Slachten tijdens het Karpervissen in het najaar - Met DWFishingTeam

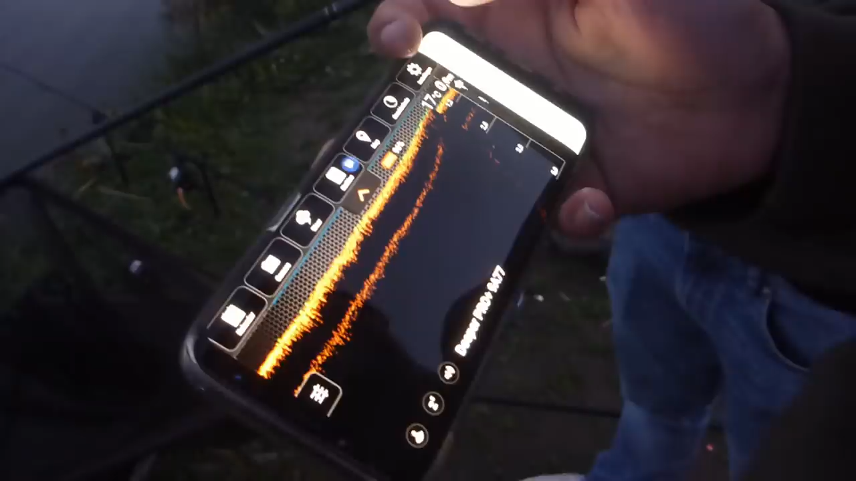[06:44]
Of een obstakel, of een vis. Nou, kunnen jullie best wel duidelijk zien dat het nou niet zo heel bijzonder is, het water.